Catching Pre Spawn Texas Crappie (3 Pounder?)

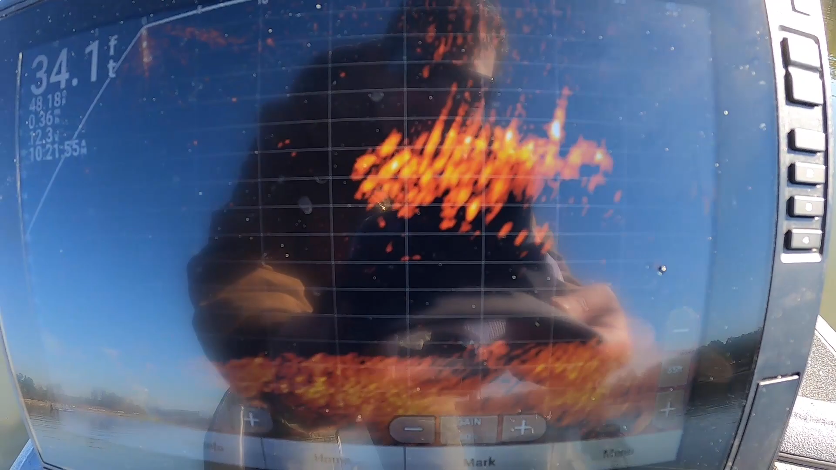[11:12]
On screen: depth 34.1 ft
there's a number of the idea fish we're looking at folks schools on schools on schools